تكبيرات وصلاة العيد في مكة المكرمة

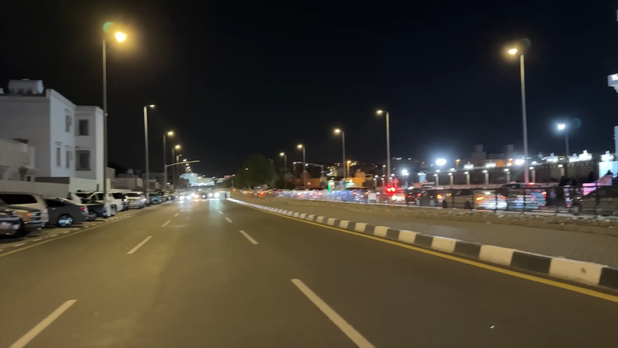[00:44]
طبعا ما كنت أتوقع هذه الزحمة، لكن شوفوا وين واصلة.